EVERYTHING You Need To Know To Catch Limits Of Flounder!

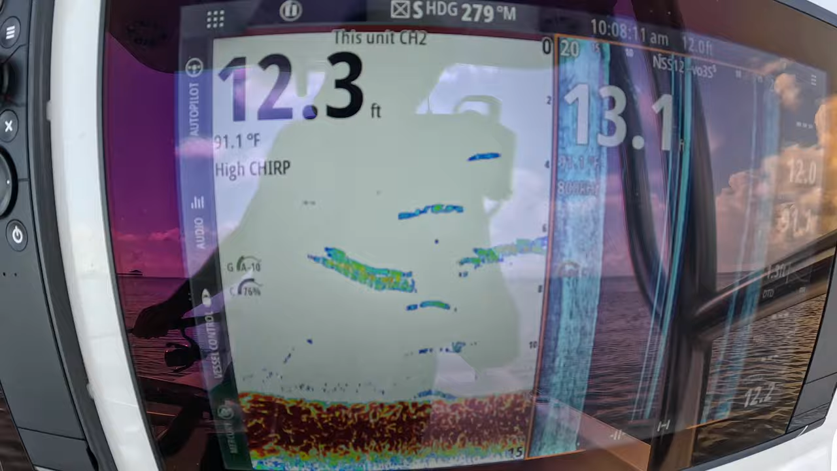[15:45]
On screen: water 91.1°F
probably pogeys or mullet you can also see them on the side scan right there 12 foot of water